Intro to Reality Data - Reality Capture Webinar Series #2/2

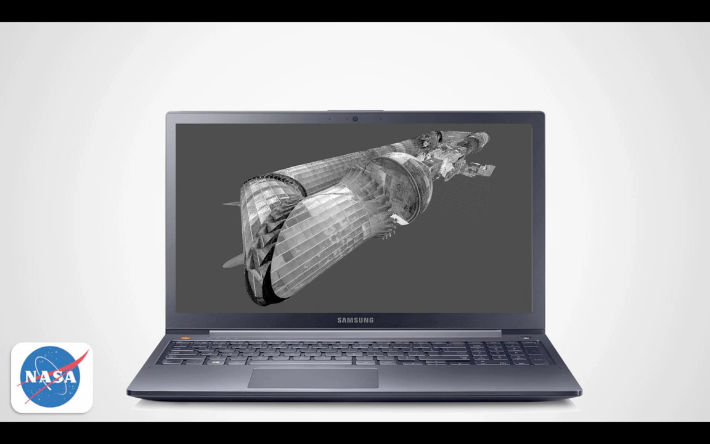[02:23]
But you can do entire complexes, so you can see how things are connected. You see how roofs and interiors are,
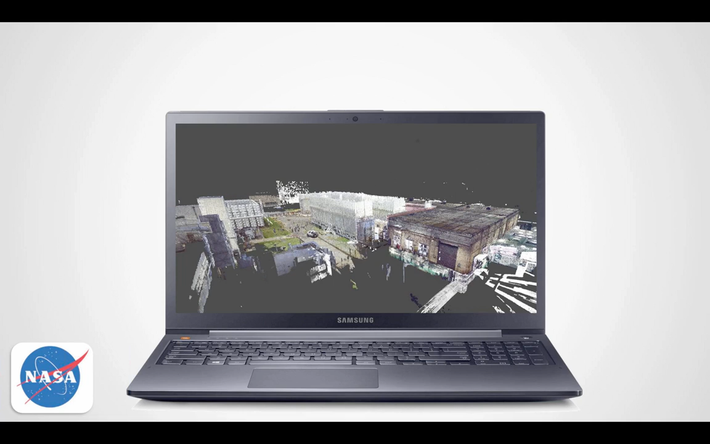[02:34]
aligned with one another relative to even how underground infrastructure is set up, and it's all as built, or as exists condition. What are people doing with this data?
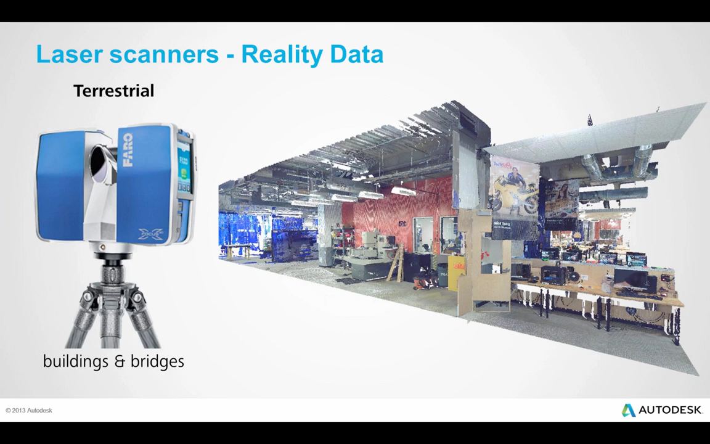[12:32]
However, zooming into one of these things, you'll see that it is a collection of dots. Individual measurements or samplings of the surface geometry in your environment.
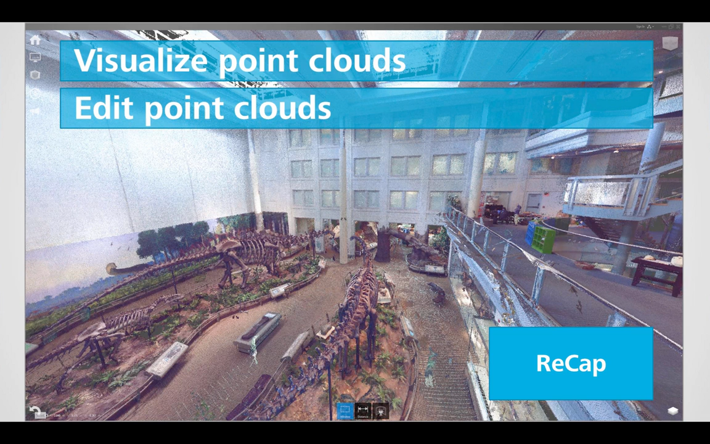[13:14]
It allows you to edit points. So if I want to select a dinosaur and just have it represented, I can do that. I can take measurements.
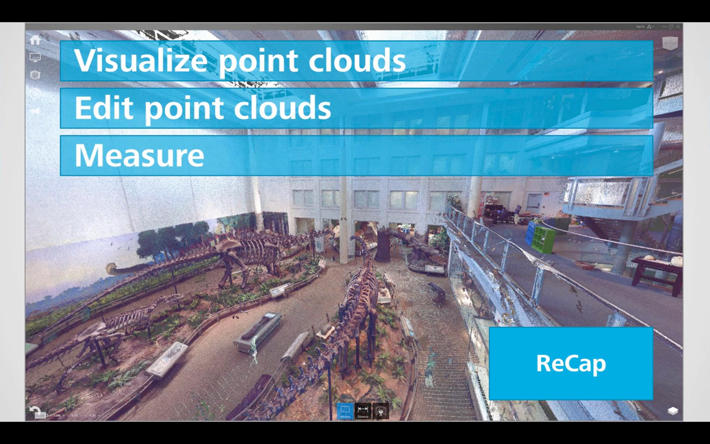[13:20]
And accuracy, high quality, high accurate measurements from the point data. I can actually tag and link, so I can make markups of objects and have those markups shared inside the project. So when I share that with somebody else, they can see the things I've made notes of. And I can also link these to external data sources like websites.